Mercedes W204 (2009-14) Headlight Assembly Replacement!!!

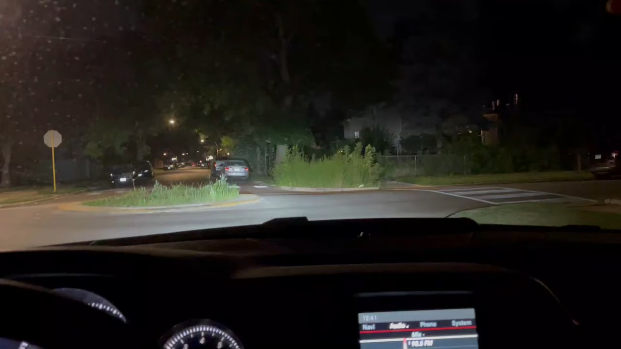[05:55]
And now that's what I call super bright lights. I'm enjoying the brightness.
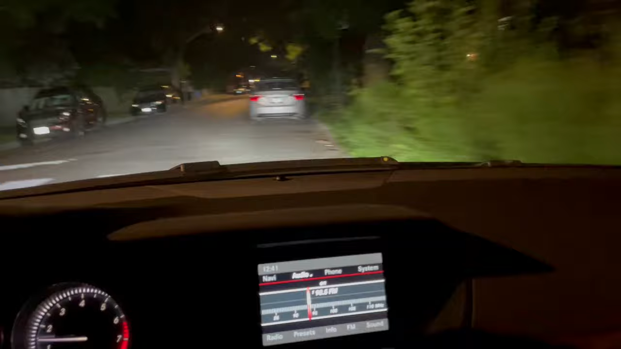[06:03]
I might have to adjust the right side a little bit just because it's aiming down just a little bit onto the floor.